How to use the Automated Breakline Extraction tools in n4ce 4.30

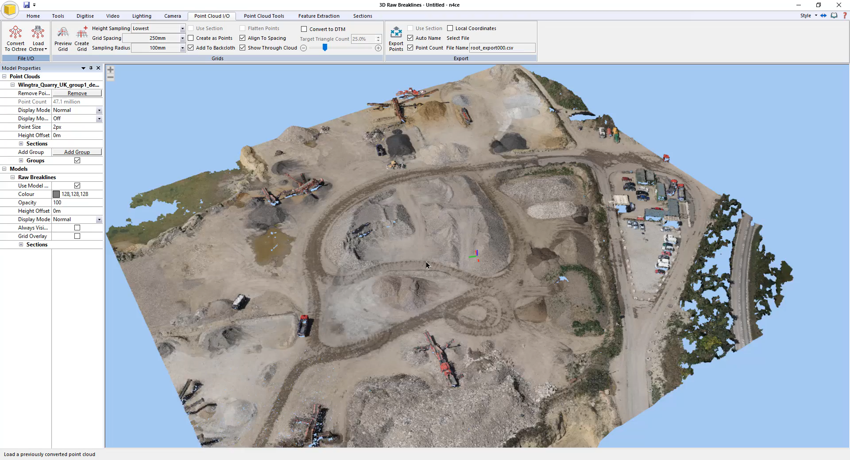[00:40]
All right. So for us to extract break lines, we first of all need triangles. So I'm going to use the gridding tools to drape a 250mm grid over the site using the lowest levels.
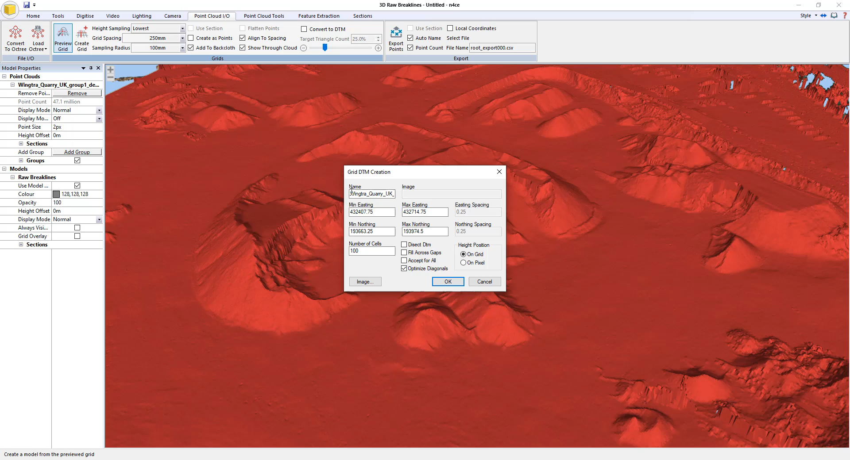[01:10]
So I'm going to hit create grid and just to make life easier, I'll call that one grid DTM. Okay.
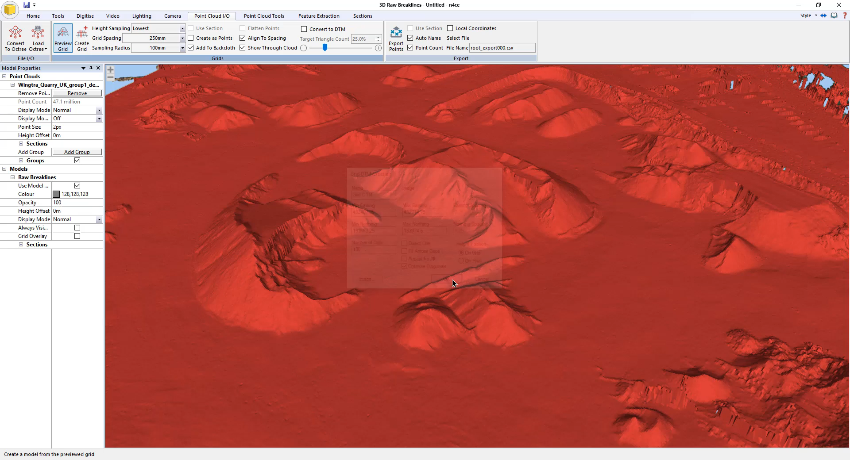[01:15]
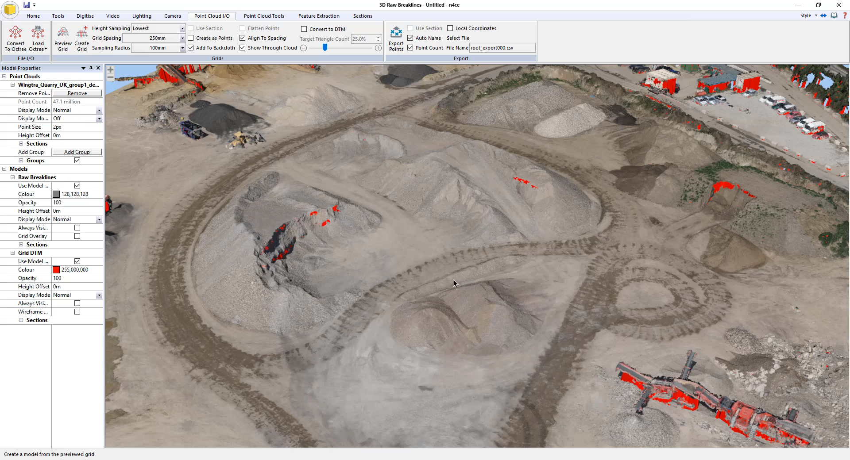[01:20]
All right, so I can remove the point cloud now. Here I have the surface that I've just extracted. And what I'm going to do first of all is change its shading to gradient shaded.
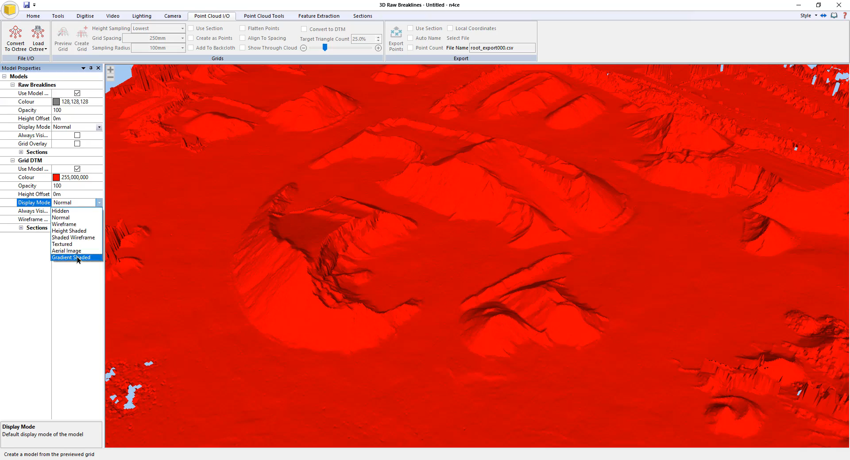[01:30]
And then turn that in turn into a geo-referenced image because then I can use that in a minute to fill in the blanks or fill in the gray areas where the extraction routines didn't help or rather generated no data or didn't generate the right data. So I'm going to go to tools and I'm just going to do a quick 8K image.
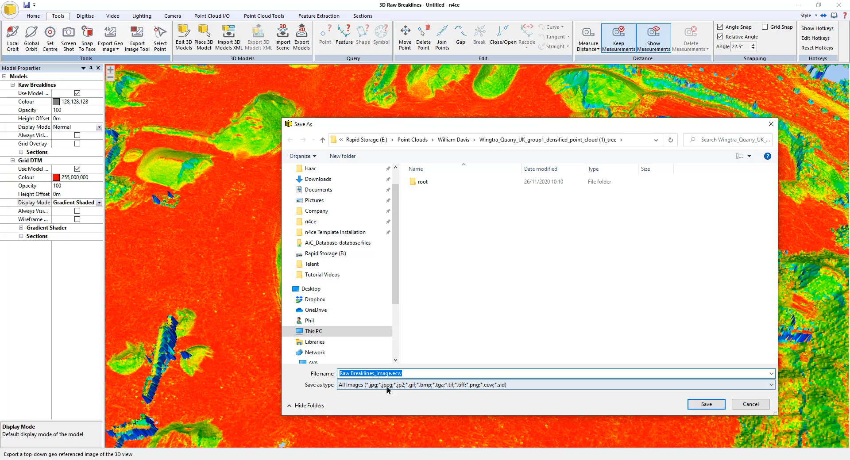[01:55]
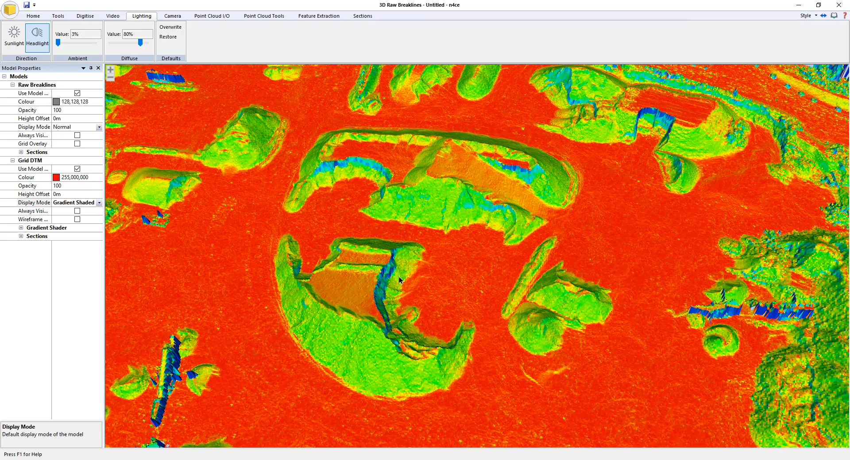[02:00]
Okay. So now I've generated my image. I'm going to go to the feature extraction tool. And the first stage is to simplify the data set. Okay. If we don't simplify the data set, we generally don't get the edge boundaries that we need.
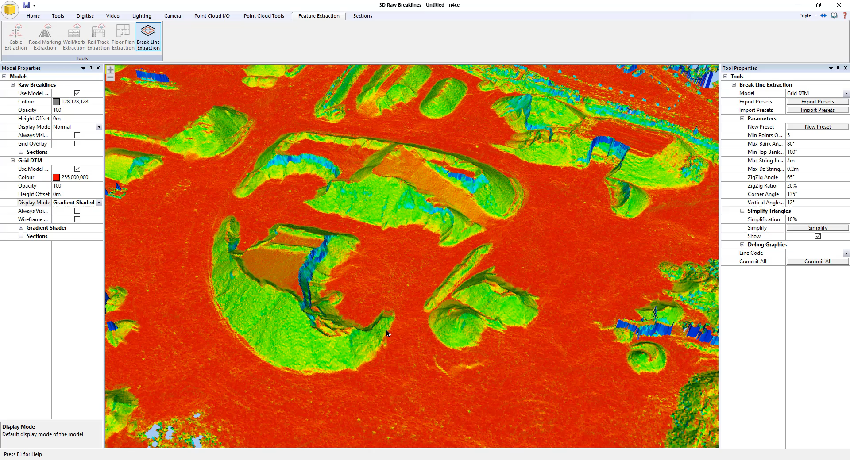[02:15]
And what we're looking to do is to try and exaggerate the edge boundaries to make it easier to pull out that information. So here, unfortunately, we have to get a bit mathematical. The first tolerance here is essentially specifying
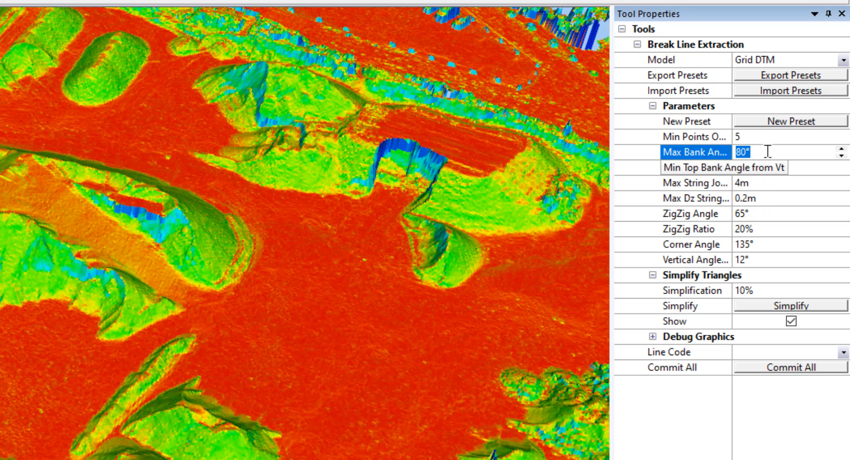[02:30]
the gradient or the slope that we're going to try and pull out. Now, we are actually measuring this angle against the vertical. Okay. So where it says 80 degrees there, that basically means a 10% or 10 degree slope from the horizontal. We have to use the vertical because when it comes to actually looking at triangles and the angles between triangles, we can't just assume a vertical or rather a flat triangle.
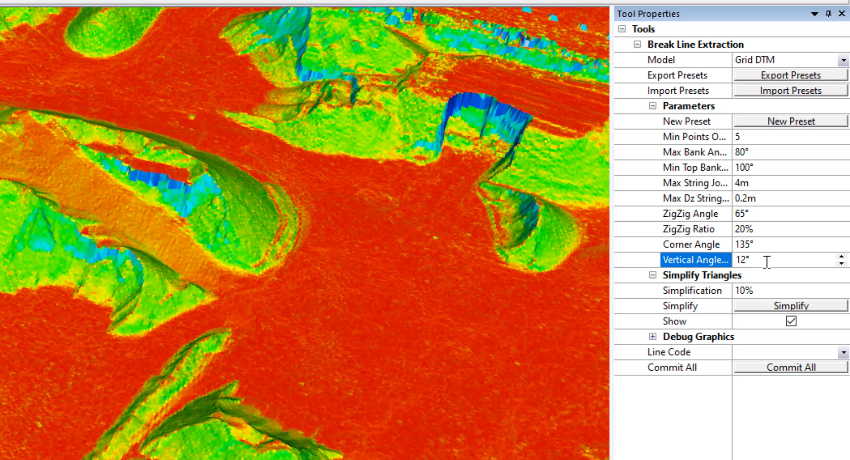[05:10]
we're basically saying that 20% of the line here must have angles less than these two. In other words, that tries to clear out the zigzaggy lines that make a bit of a mess of it. I've already spoken about the vertical angle tolerance, essentially just specifying how flat the triangles are. And then we have the simplification value here. Okay. So I'm going to press simplify.
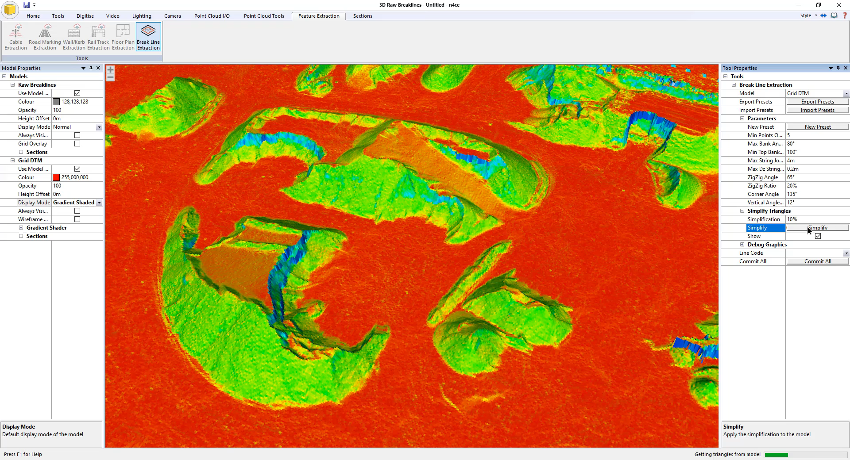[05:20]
Okay. And that gives me this surface, which is a simplified representation of the original using 10% of the original faces. Okay. So this number will vary depending on how large your job is, but you generally need to simplify it enough so that we start to get this decent change of angle as opposed to a graduated one when you have essentially got the full data set to play with. So I'm going to minimize that section so I don't accidentally press it and just see how this plays out.
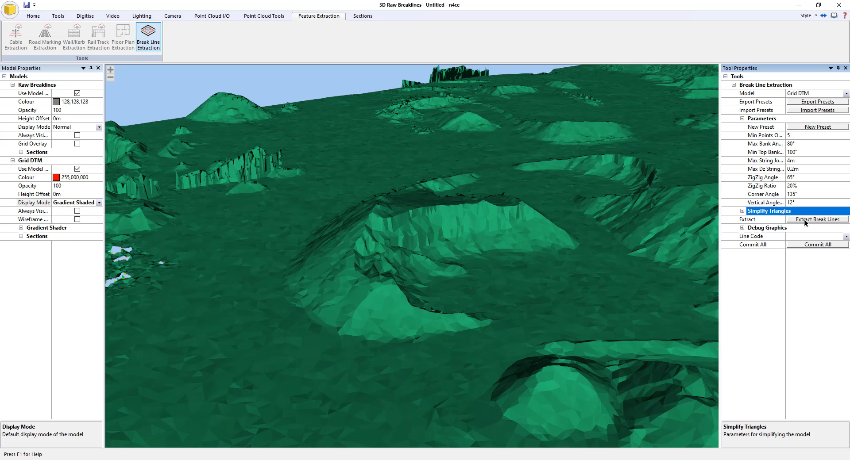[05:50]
So I'm going to hit extract break lines. So if we have a look around the job, you can see that some edges have been missed. That's probably due to filtering. Okay. Sections here have been missed. Okay. And what you need to do is change the values to see what happens effectively.
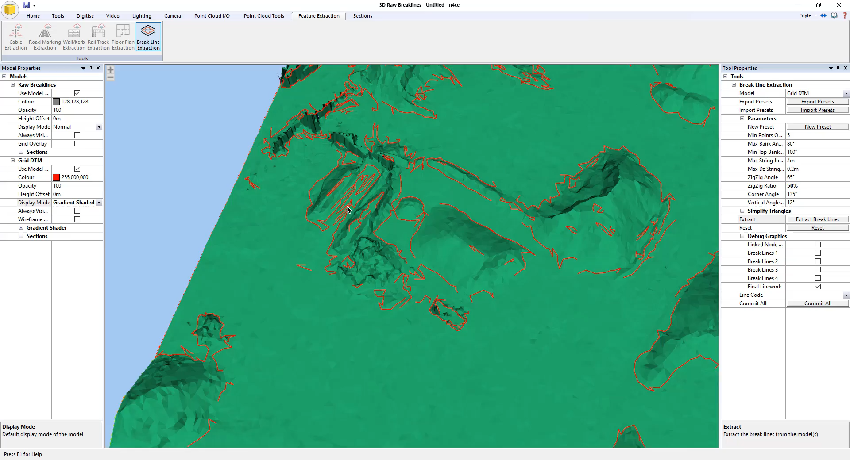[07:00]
You can see what I mean where you get lots of triangles on top of each other. Funny angles, you get this kind of mess, but on the whole, it's not done too badly. The algorithm is going to be improved with time. We've got lots of ideas what we can do to improve it, but this is our first attempt. So I wanted to get it out and used, and then we'll improve it from then on.
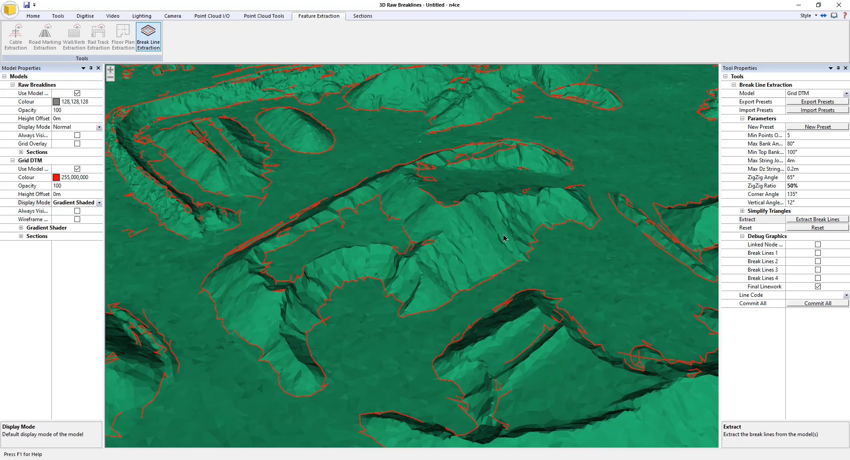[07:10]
So I'm going to, I'm going to stick with that. So I'm going to do is I'm going to say, give it a code. So for the time being, I'll give everything the code BB and just hit commit.
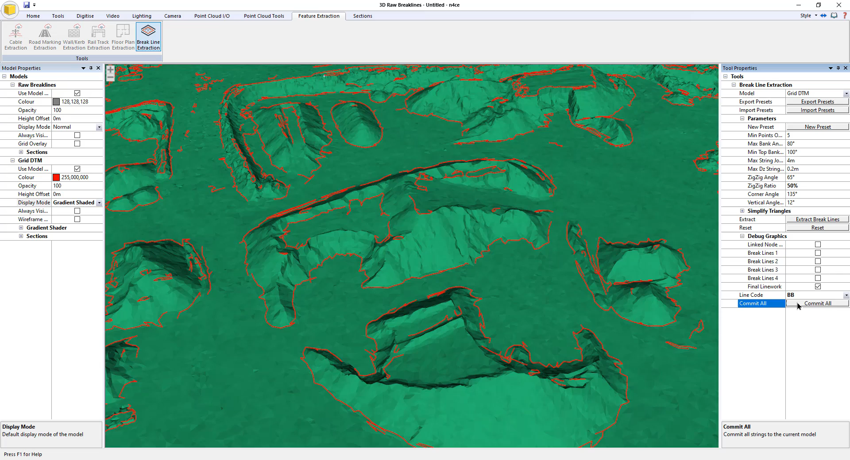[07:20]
And that now gets pushed back into the model. If I right click that, you can now see my, um, bottom of batter lines.
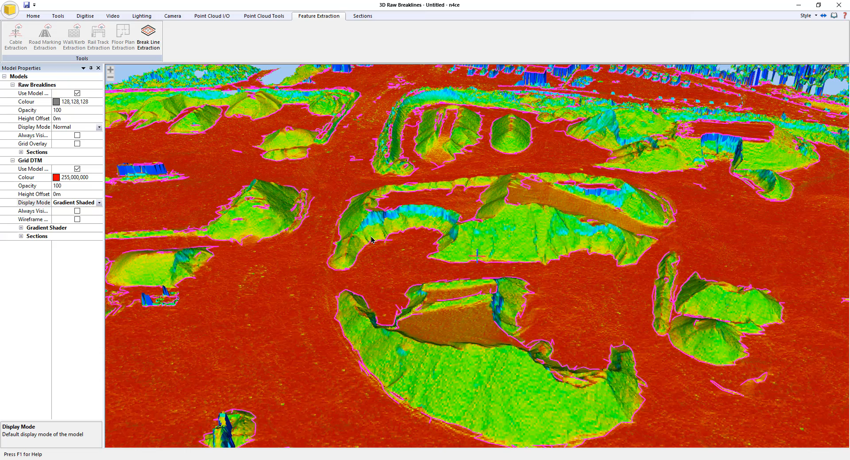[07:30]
Now in the magenta, in the magenta line work there. And what I'm going to do is I'm going to close the 3d view down.
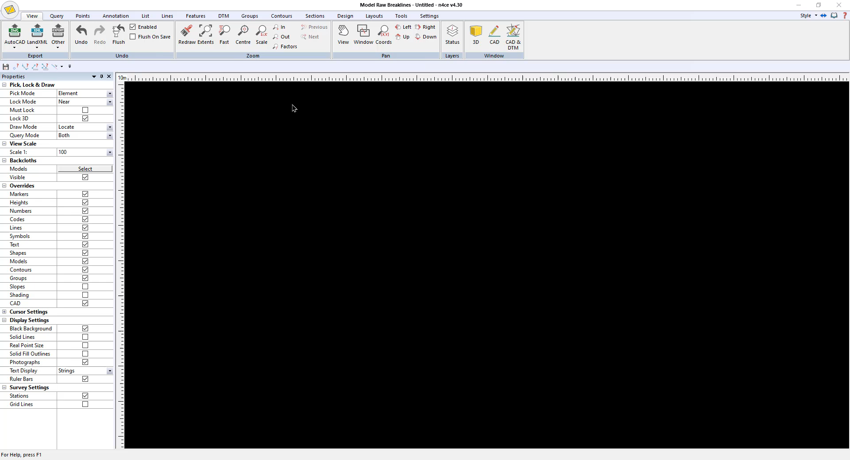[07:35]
Zoom to extends in here.
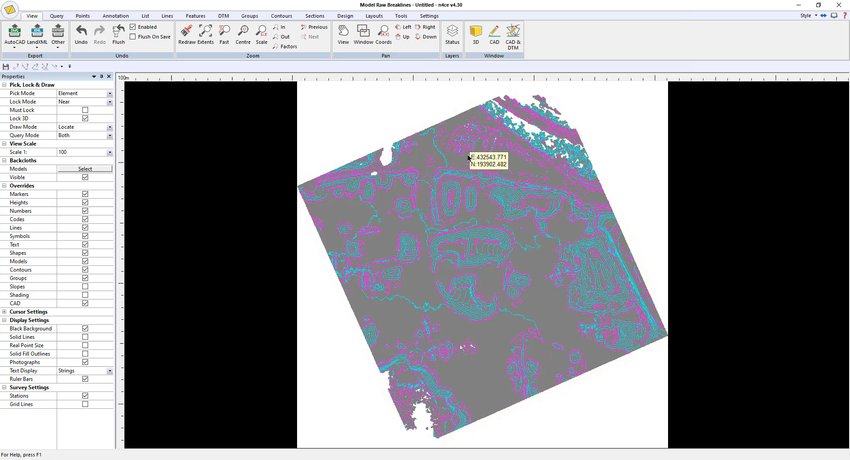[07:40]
And you can see we've got the grid DTM in the background. So I'm just going to use alt B and I'm going to remove the grid DTM.
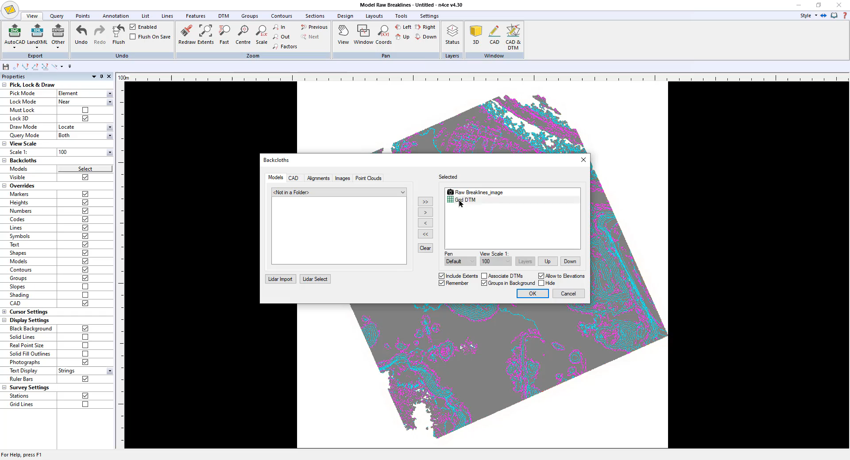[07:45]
I don't want that for the time being. I'll leave the image in there though.
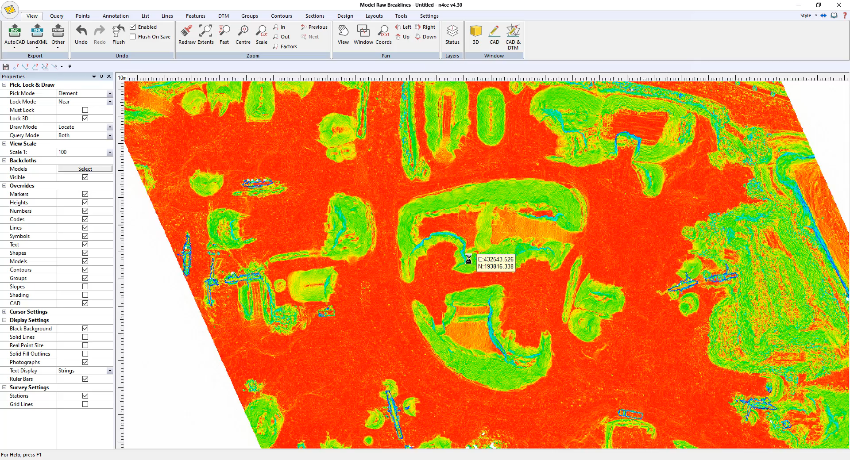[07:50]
Okay. And if I use this button over here, I can very quickly see what it is I want to keep.
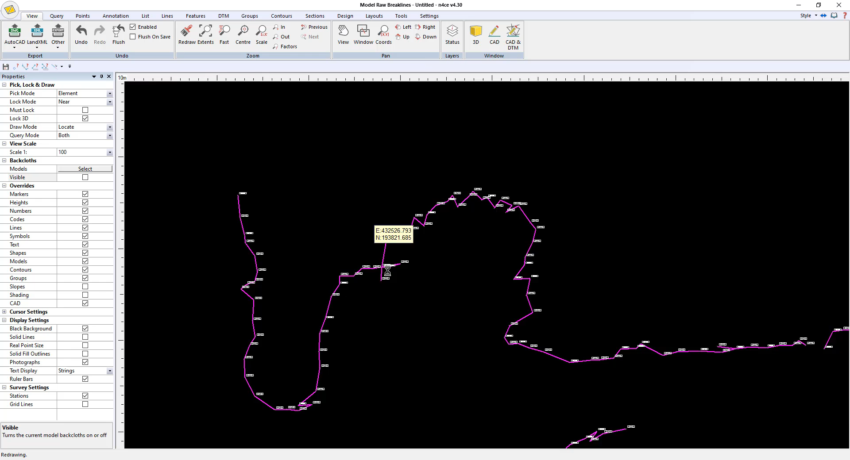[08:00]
So obviously there's some line work to tidy up. I'm just going to do alt F nine for the time being. Untick, um, leave markers on. I'll turn off the heights and get the points menu.